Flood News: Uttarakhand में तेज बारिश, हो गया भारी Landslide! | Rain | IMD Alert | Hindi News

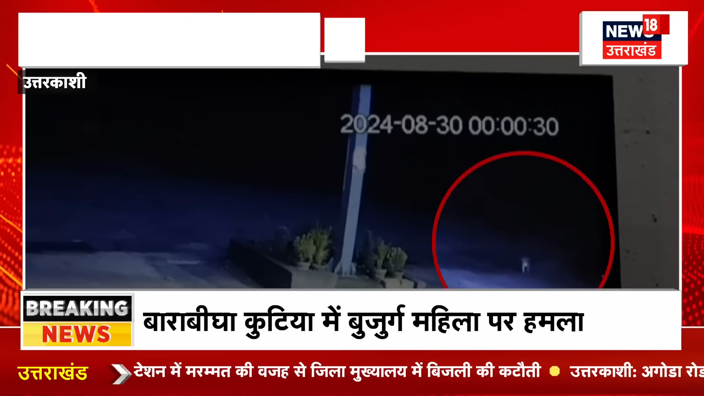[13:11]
पेट्रोल पंप कर्मी कुछ देर पहले ही कमरे में जाता है और उसके जाते ही तेनदुआ सी सी टीवी में नज़र आया